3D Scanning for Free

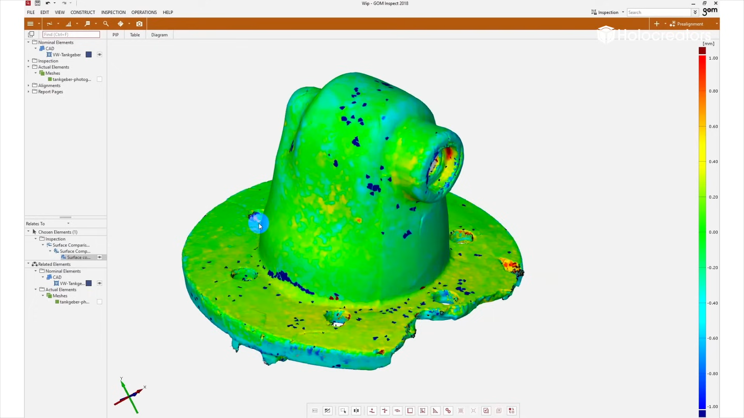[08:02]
And well, if it's green that means there is no deviation between our free scan and the professional scan. If it's red that means there is material from the free scan above the professional scan. And in the blue area, well, it's the other way around. We also want to see in selected places the deviation. And for that we can set deviation labels.
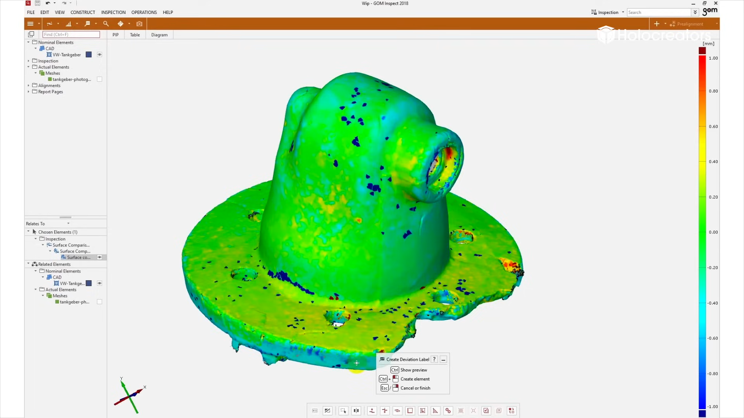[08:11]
These are like markers showing us in selected areas the deviation between the two scans. And here you can see that the deviation is about 0.2